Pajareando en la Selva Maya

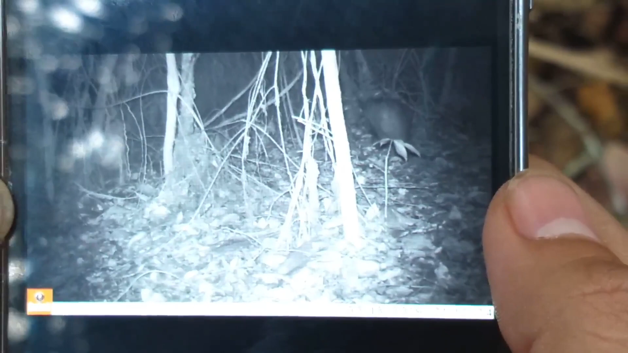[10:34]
Y también registramos un tepezcuintle. Ahí la foto. Ahí ve la foto del tepezcuintle.
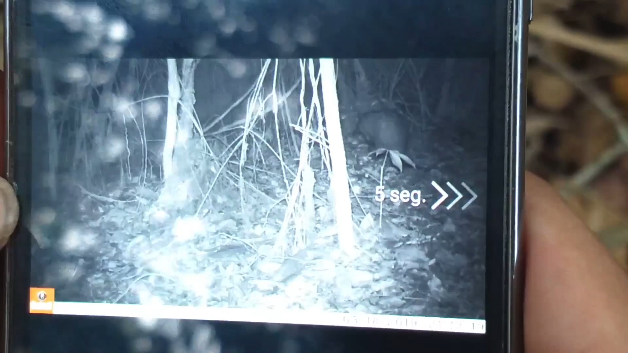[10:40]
Está la zarigüeya, aquí está cruzando. El tepezcuintle, aquí salió solo el ojo.
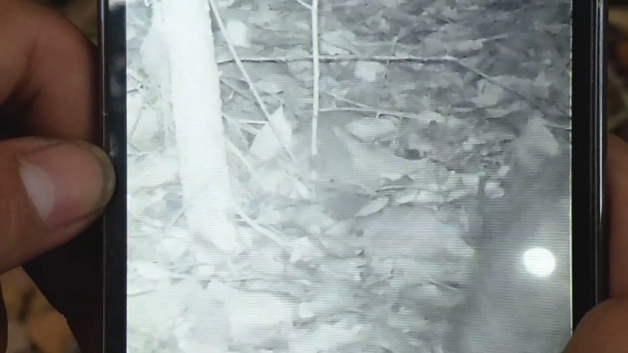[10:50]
Uh-huh. Salió a las 4:42 de la mañana, casi ya hace un ratito. Uh-huh. Nada por aquí. Bueno, aquí se fue la zarigüeya.